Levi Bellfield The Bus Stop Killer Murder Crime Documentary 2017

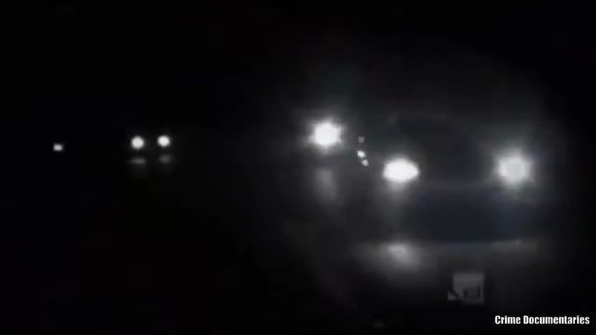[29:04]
police are watching a man now known to the media as the bus stop stalker when he seems set to attack again